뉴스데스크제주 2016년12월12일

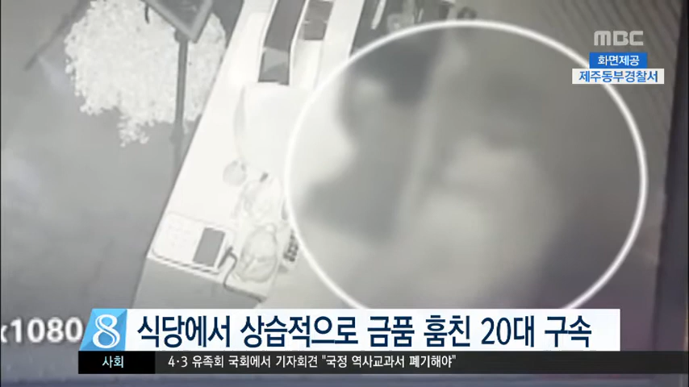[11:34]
김 씨는 지난 7일 새벽 3시쯤 제주시 도남동의 한 식당에 침입해 현금 50만 원을 훔치는 등 지난달 초부터 한 달 동안 10차례에 걸쳐 122만 원 상당의 금품을 훔친 혐의를 받고 있습니다.